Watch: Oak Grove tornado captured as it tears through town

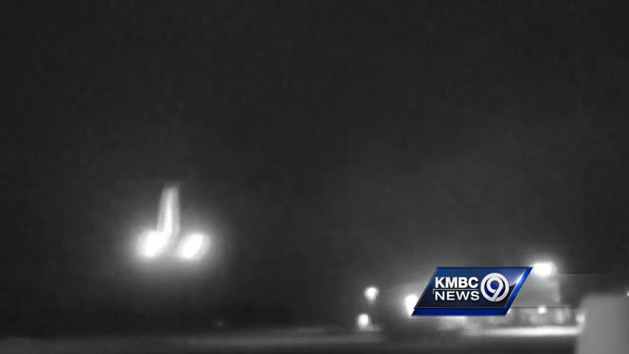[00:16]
Three to four o'clock outside the window. I am coming through Oak Grove on Interstate 70.
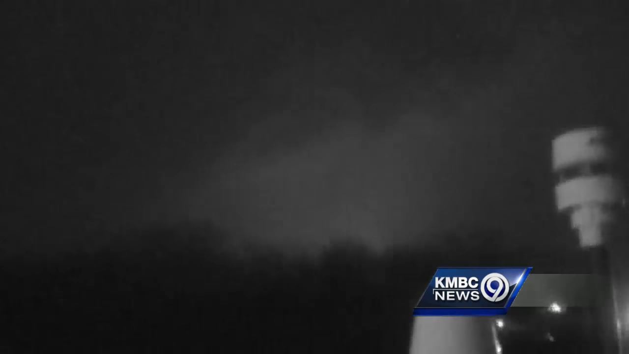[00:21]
Power flashes south of my position, south and west, about two miles, Brian. A lot of power flashes. A lot of power flashes. I need you to keep going. Keep going. That's close. That's way too close.
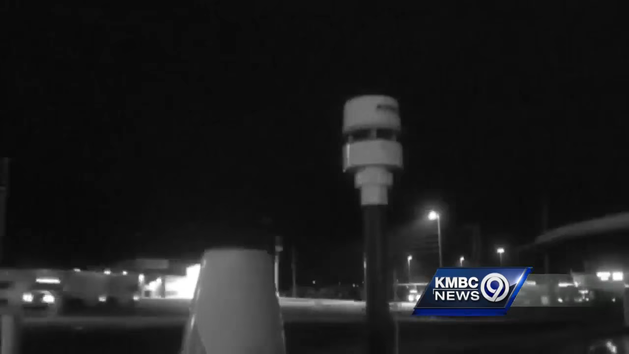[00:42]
Brian, it's passing Travel Center. Travel Center on Interstate 70. Travel Center on Interstate 70. McDonald's. Quick trip. Jim, what is that? It's the Oak Grove exit. Oak Grove exit. We're passing McDonald's. Quick trip. Walmart. It is heading towards here right now. Turner, it's going to be back more a little bit at four o'clock. You can slow down. Slow down. Slow down.